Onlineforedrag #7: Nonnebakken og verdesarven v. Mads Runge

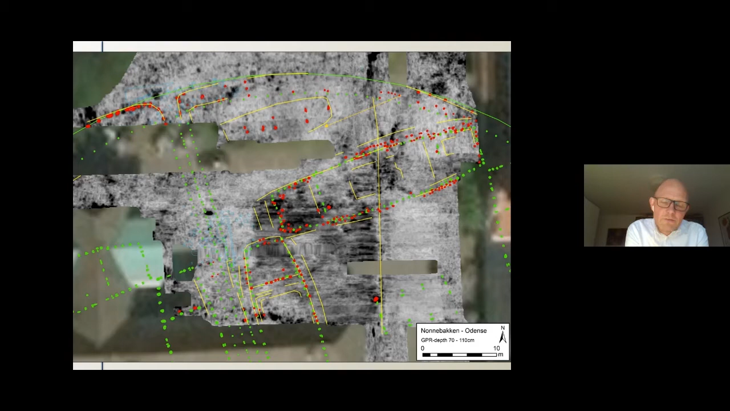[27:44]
Over i den højre side af billedet, der kan man se, at man har markeret et af de her mulige huse op. Der er en række røde stolpehuller her markeret, og det er altså alle de steder, hvor man på georater-billederne mener, at der kan ligge et stolpehuller, og de udgør meget fint sådan et hus, som ville passe ind i den her karrebebyggelse. Og der er også et andet hus, der er synes for det. Og over i den nordvestlige del, helt ude i kanten,